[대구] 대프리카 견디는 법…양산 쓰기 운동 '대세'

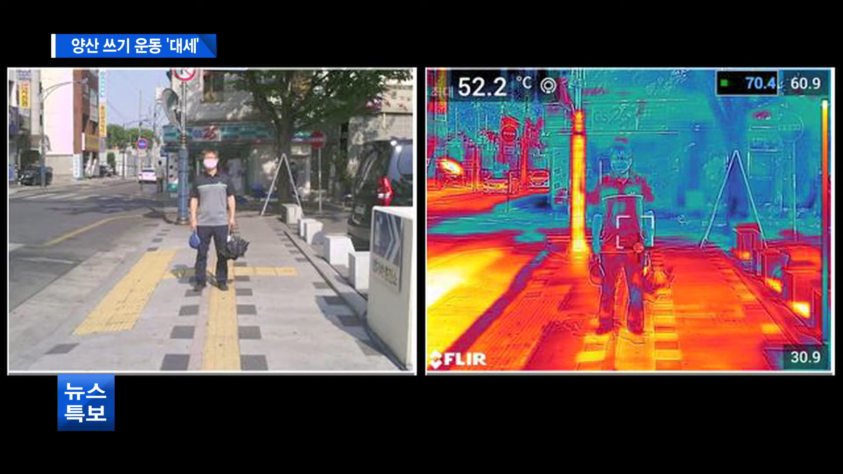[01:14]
On screen: spot 52.2°C
양산을 쓰지 않았을 때 열 저개선 카메라에 찍힌 온도는 52.2도. 이후 양산을 쓰고 5분간 있었더니 42.9도로 약 10도 정도 온도가 내려갔습니다. 자외선 차단되니까 피부 보호도 되고요.